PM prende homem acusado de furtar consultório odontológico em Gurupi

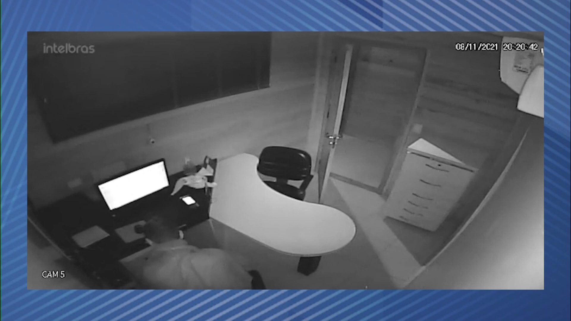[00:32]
O crime de furto aconteceu na noite do último sábado, dia 6, em uma clínica odontológica. Repare nas imagens do circuito interno cedidas pela polícia militar e
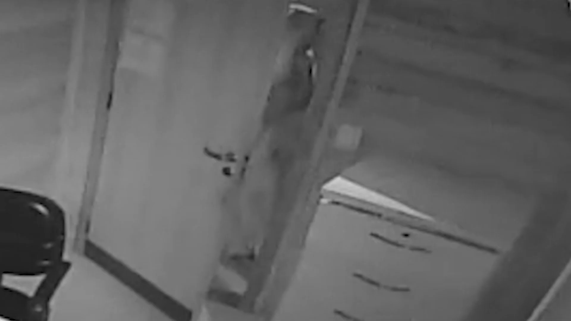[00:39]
o indivíduo aparece com um saco transparente na cabeça. Ele entra na sala.
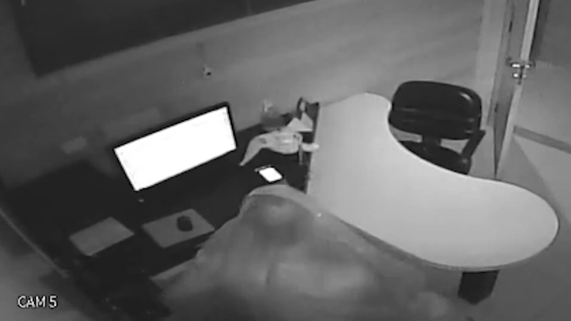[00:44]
Na sequência, ele tira o saco e começa a mexer nos objetos. Ele entra em uma outra sala e, no final, sai com os objetos furtados na mão.